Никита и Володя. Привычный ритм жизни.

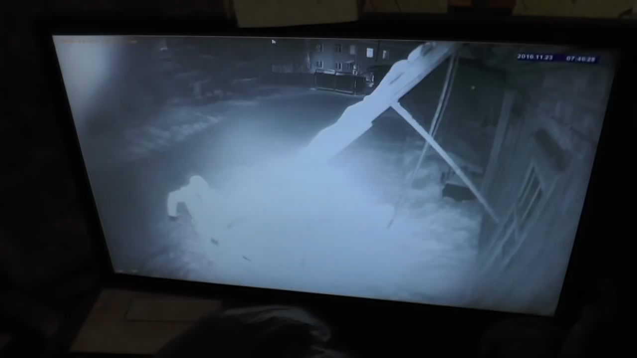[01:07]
а никита вот он где под лестнице возле дома сейчас
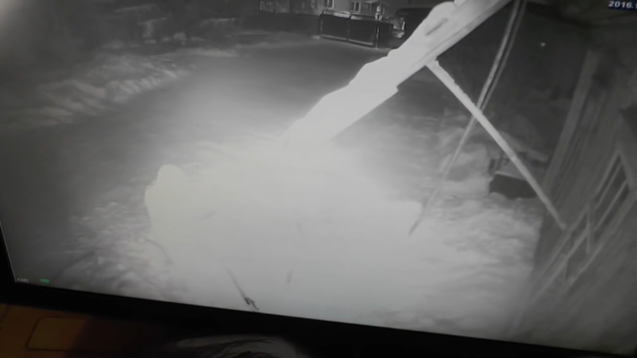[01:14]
ночь еще темно это наша ограда ворота видать это лестница голубям моим это я сижу в
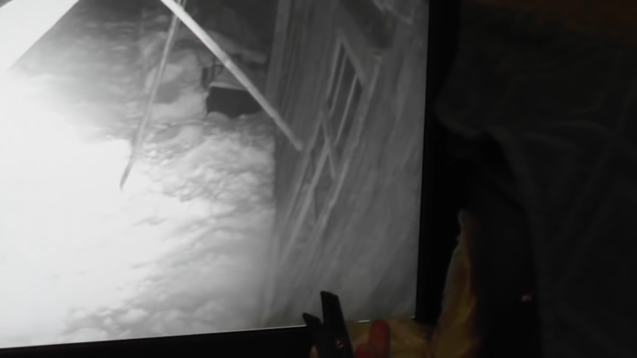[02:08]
так но кухонная наша так уперта лестница чтобы не падала
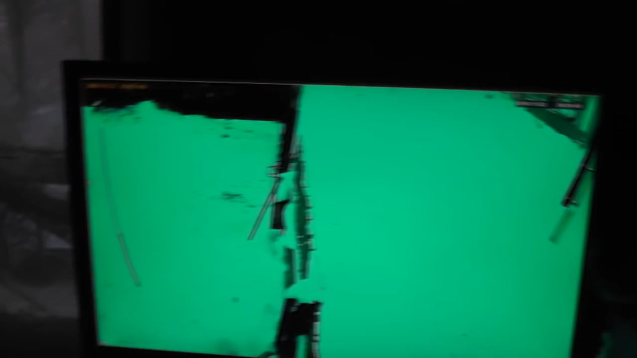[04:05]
ну а тут у меня за стеклом рядом воробушки,
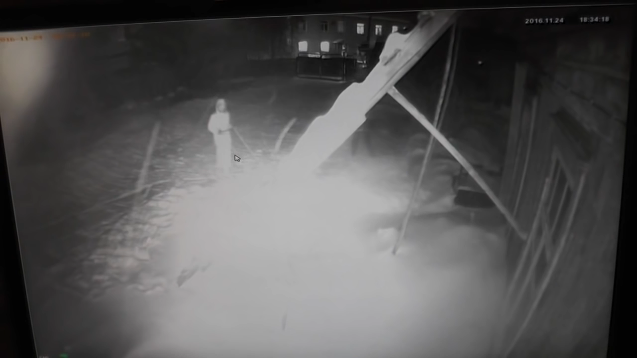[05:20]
вот Никита, вот слева к лестнице в белом снег толкает, а там под лестницей дальше видно Володя работает, но я аж не выхожу, не по мне работа. С позвоночником, вот как, снег идет, ну снег идет, вот потеплее стало, сбросило, меньше, около 15 градусов мороза, видишь, как снег идет.
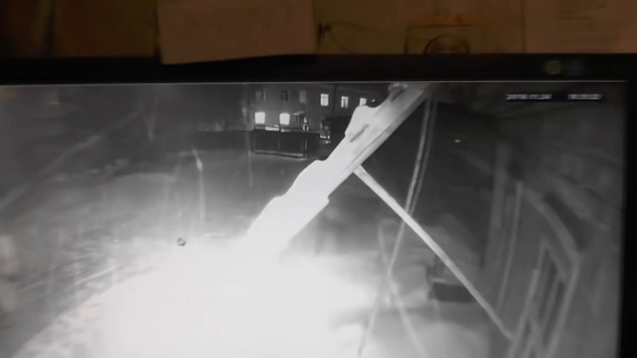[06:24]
там наши ворота, за воротами еще уже дом там стоит.